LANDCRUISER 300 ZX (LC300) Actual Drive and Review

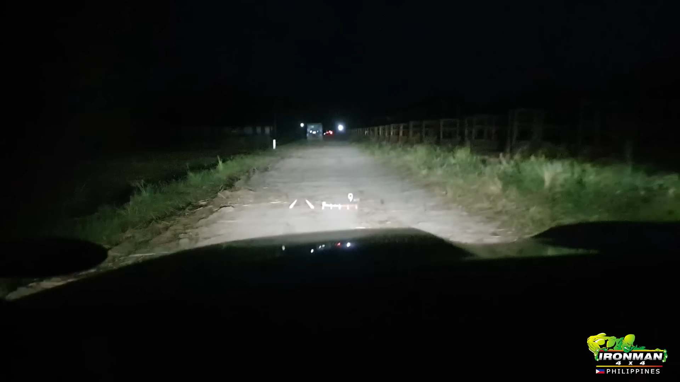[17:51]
that's the lights on high beam we'll take a look at it from outside the window
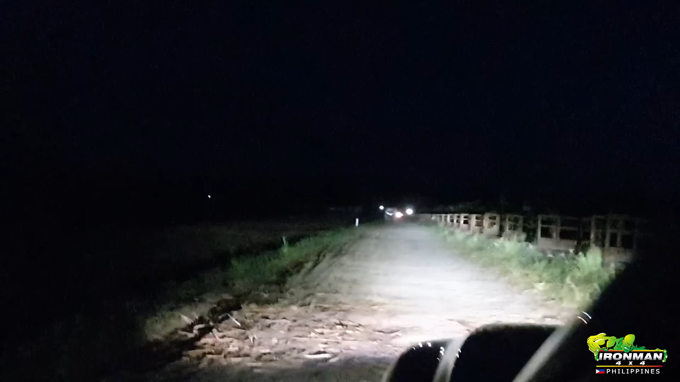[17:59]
so that's high beam there low beam high beam and go back inside
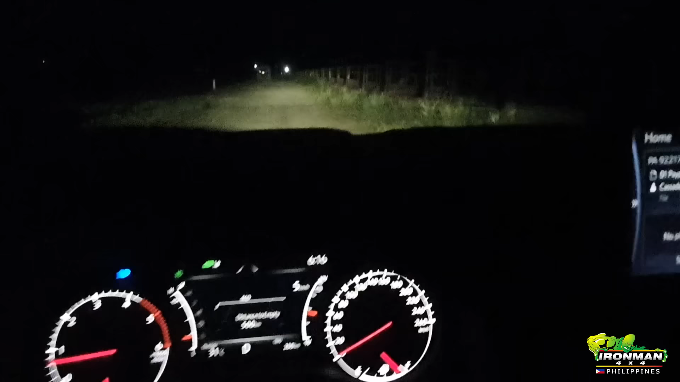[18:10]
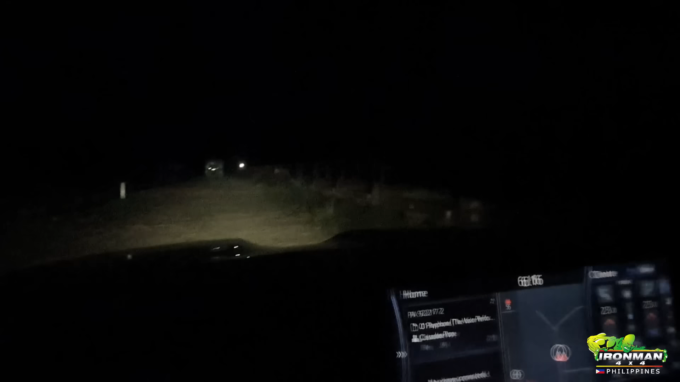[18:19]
okay that's the nighttime cockpit on the 300zx